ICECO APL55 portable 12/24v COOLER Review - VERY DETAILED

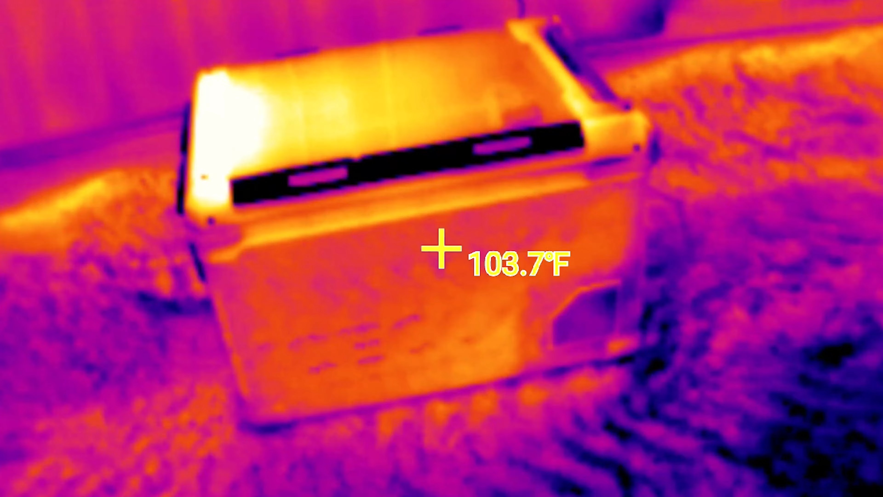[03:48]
On screen: spot 103.7°F
and then I come back and took a thermal scan to see if we can catch any leaks around the seal and this thing
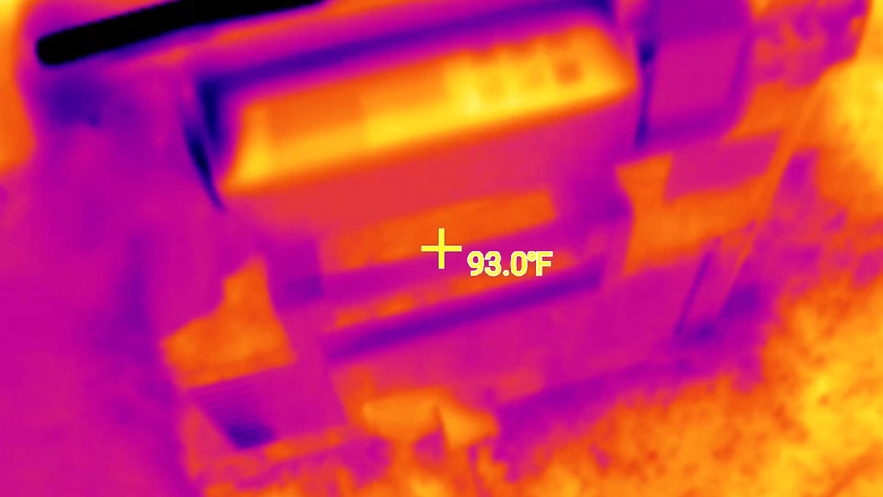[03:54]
On screen: spot 93.0°F
it's got a bulletproof seal on it it's awesome it didn't leak any cold air out of that seal
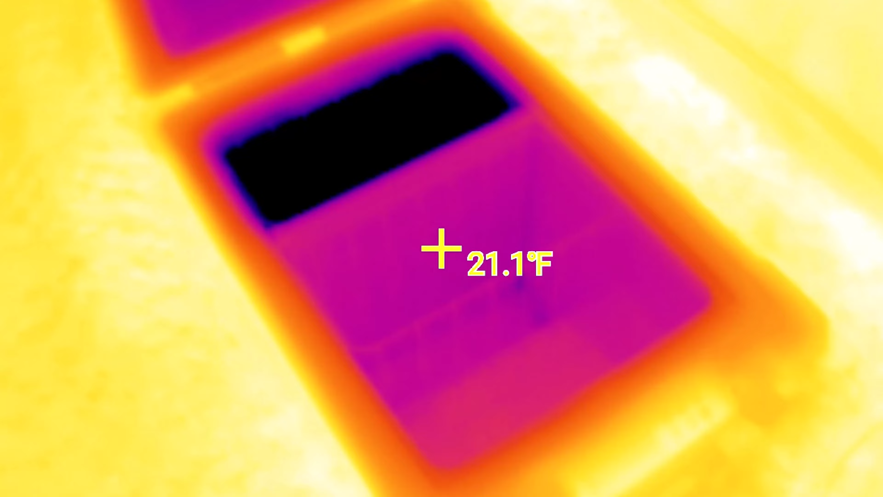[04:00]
On screen: spot 21.1°F
which is probably why this thing is so energy efficient.